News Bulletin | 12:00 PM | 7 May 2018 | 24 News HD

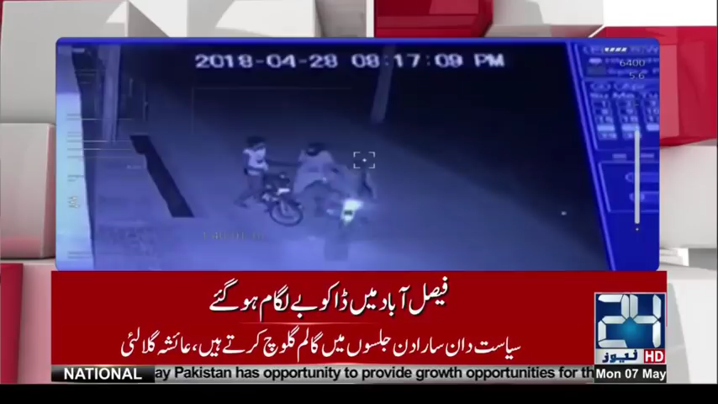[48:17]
حاصل کر لی ہے، فوٹیج میں دیکھا جا سکتا ہے ڈاکو موٹر سائیکل سوار کو پستول
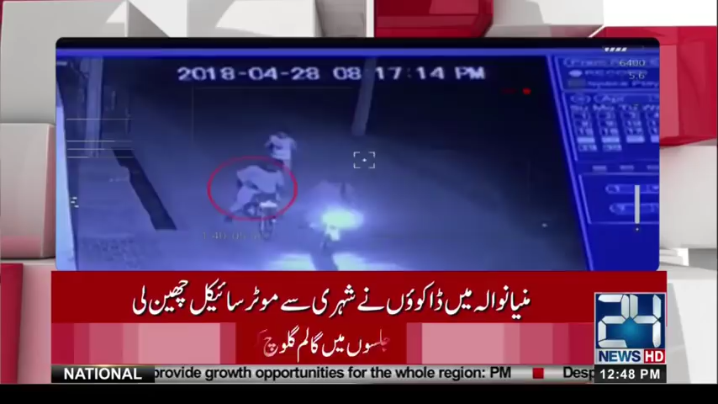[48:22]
دکھا کر موٹر سائیکل چھین کر فرار ہو گئے۔ مزید بات کریں گے فرزانہ صدیق سے۔ فرزانہ، ویژولز میں بھی ہم دیکھ سکتے ہیں پولیس نے اب تک کیا کارروائی کی ہے؟